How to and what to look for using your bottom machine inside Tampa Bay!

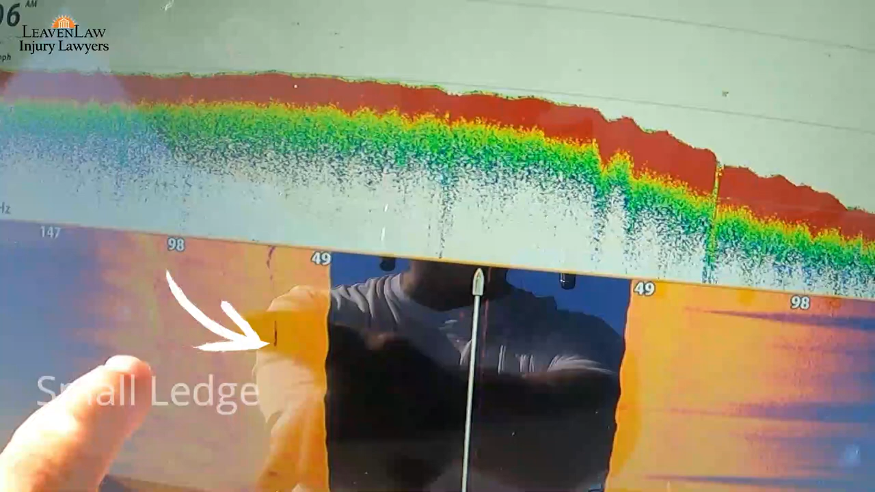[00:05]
In this first video I want to break down and show you some ledges off the edge of the shipping channel.
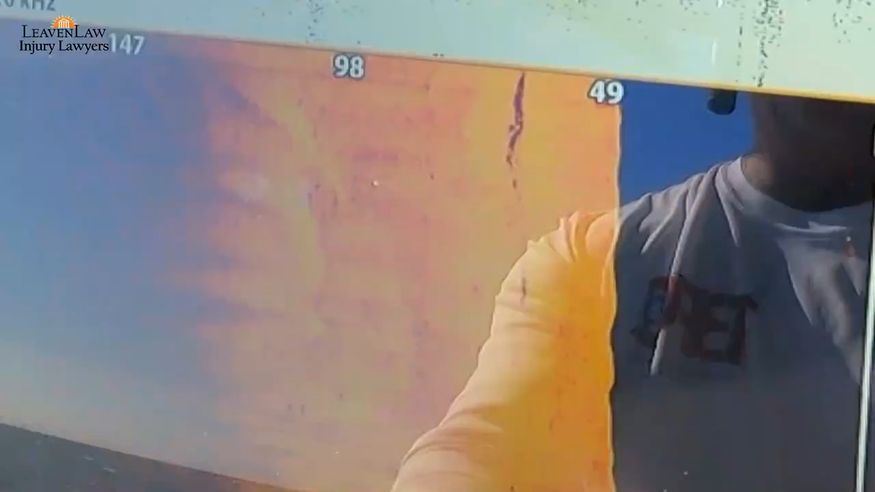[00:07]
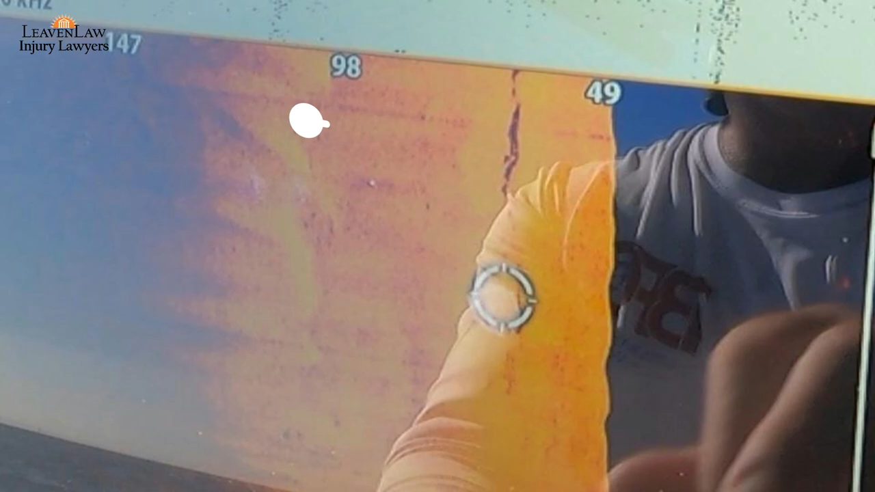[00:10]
As you can see the small ledge there and then there's a big ledge right here. And you can see by the shadow line how big that ledge is.
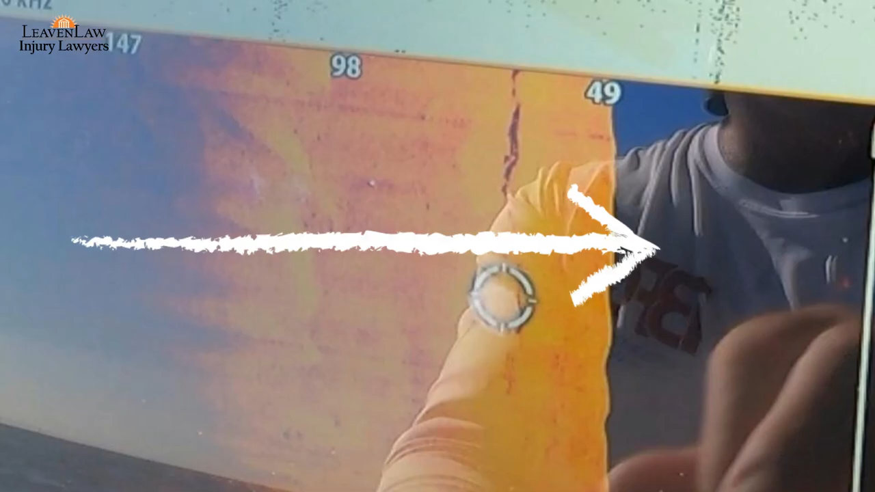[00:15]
Now I'm looking down into the shipping channel.
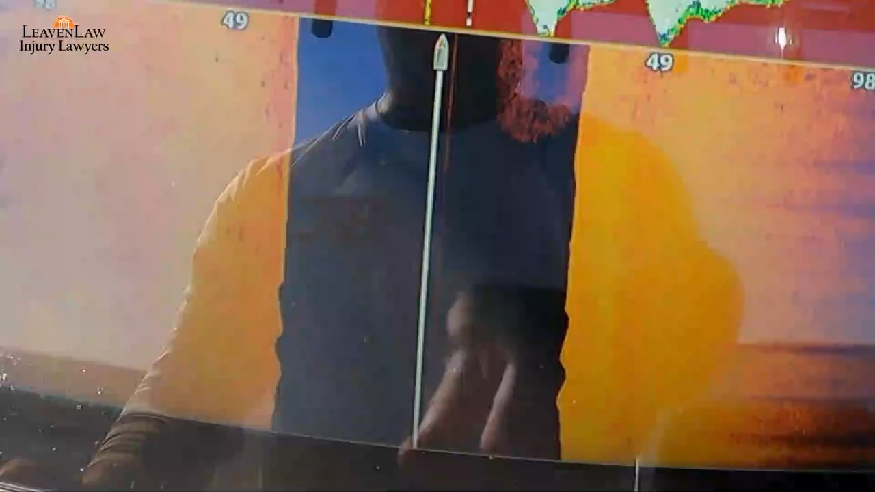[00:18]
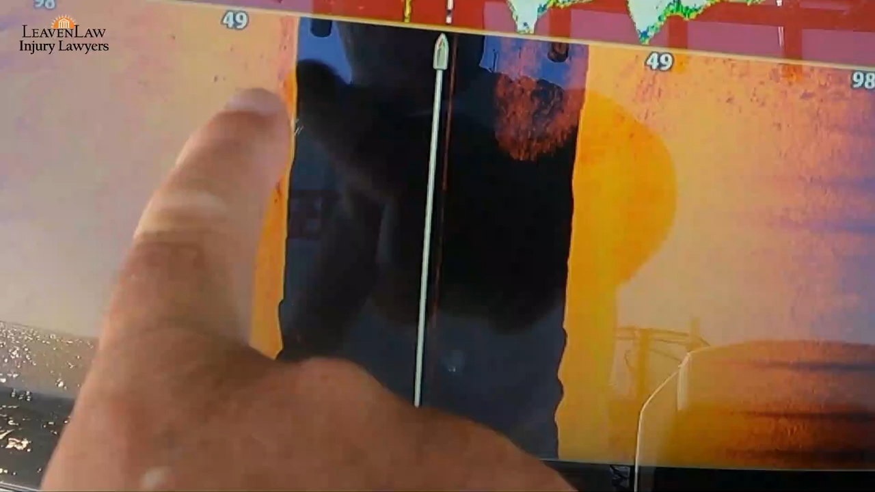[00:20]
In this next clip you can see a ledge on the left and rocky bottom on the right.
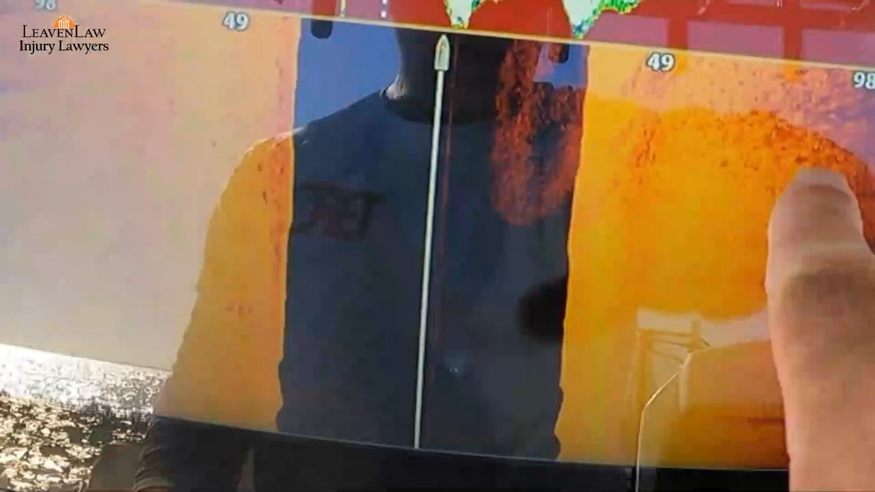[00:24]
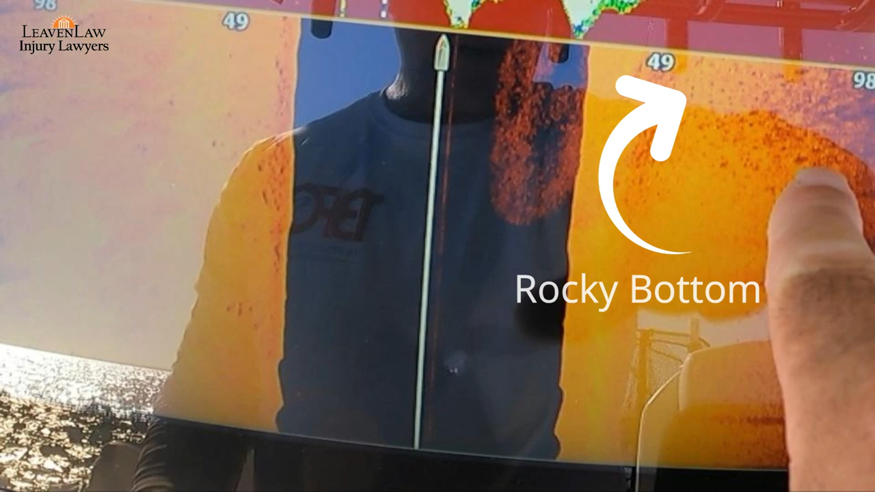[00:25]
And then you have a bait school that is right there.
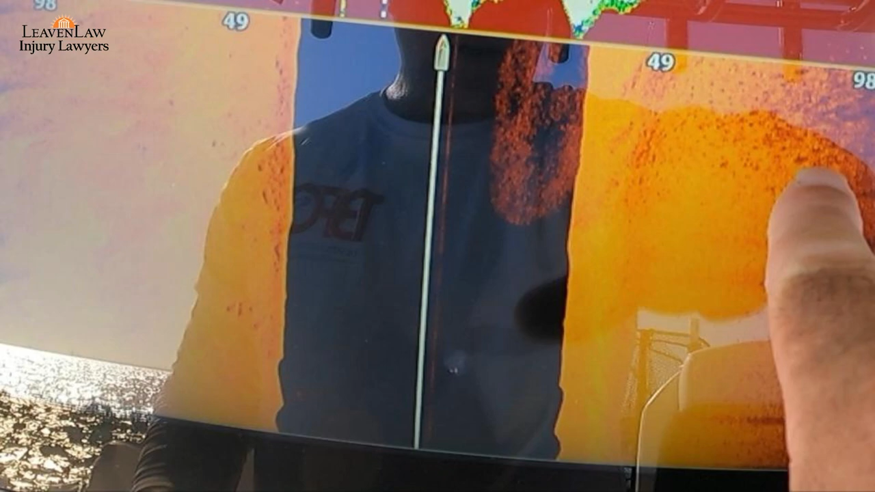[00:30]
And then on the left hand side you'll see the ledge.
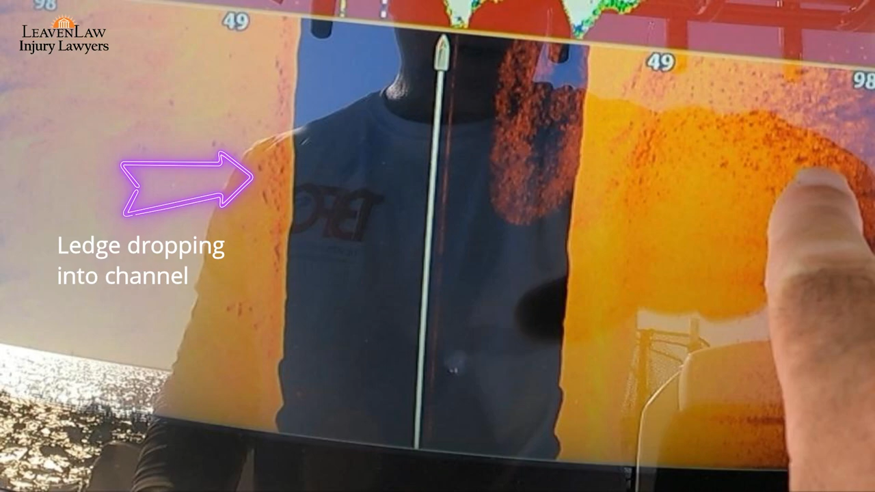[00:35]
And in this particular ledge this I'm dropping into the channel on the right hand side. So you can see here now I'm going back up the ledge.
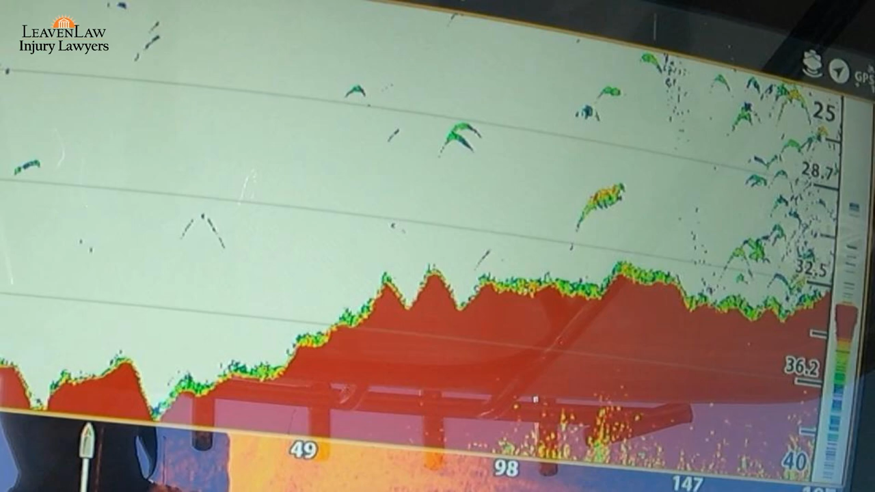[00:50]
And you can see the fish on the bottom going up the ledge. And then the bait fish and bigger fish below those bait fish.
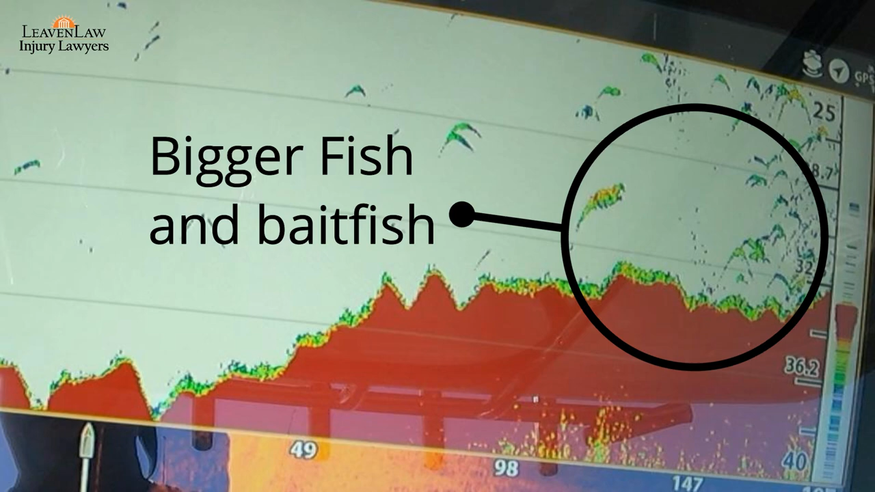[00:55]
Then you can see right here that the ledge is going up more. So I'm almost at the top of the ledge.